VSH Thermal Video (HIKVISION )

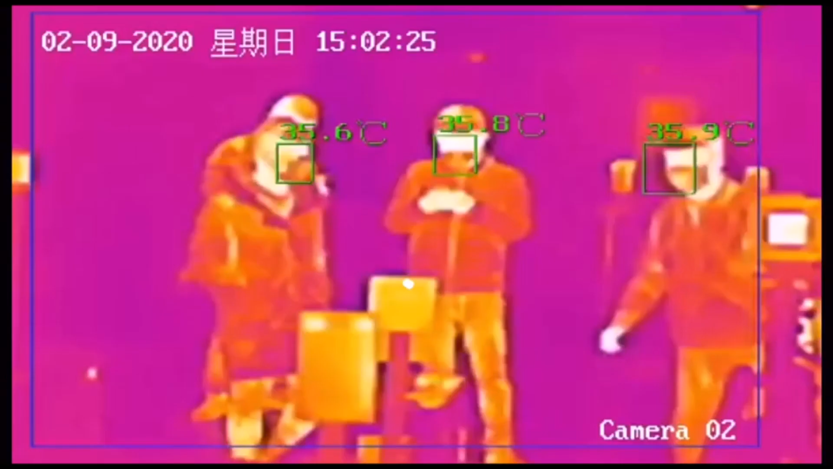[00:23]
It's very efficient to use thermal camera to do
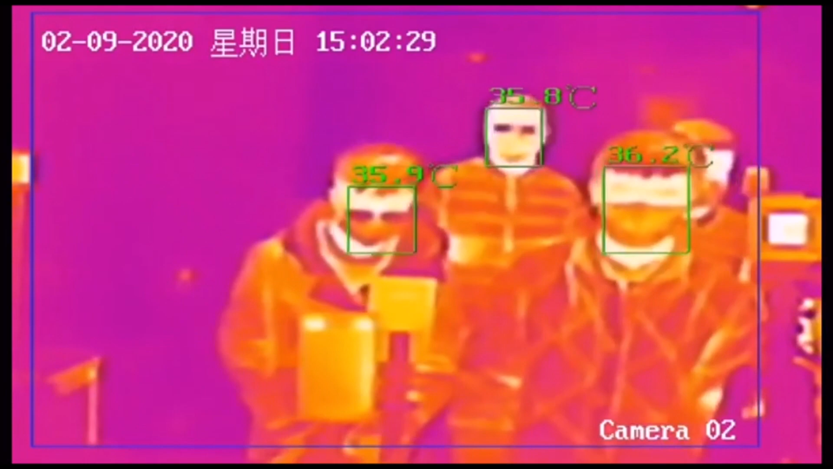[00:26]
fever screening because it can detect multiple targets at the same time.
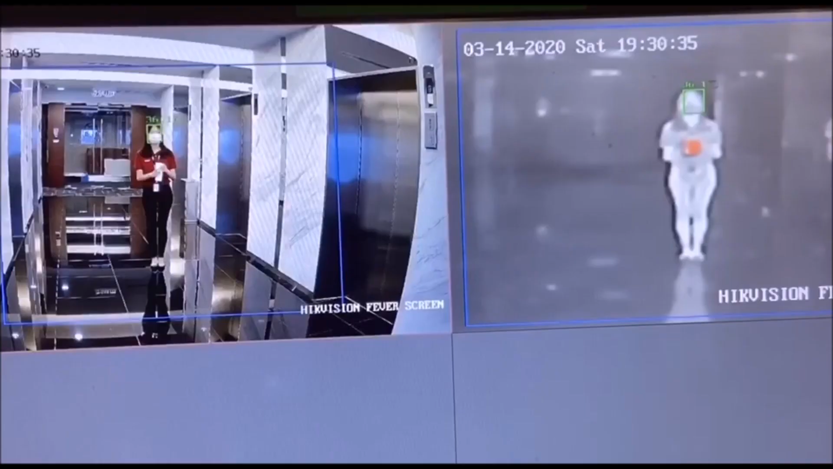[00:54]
This technology can reduce the false alarm which caused by other hot objects.
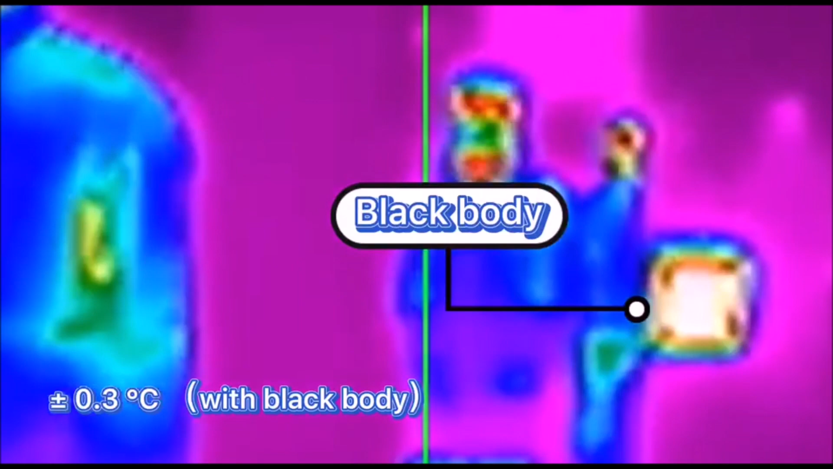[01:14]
This Black Body can improve the accuracy to plus or minus 0.3 degree Celsius.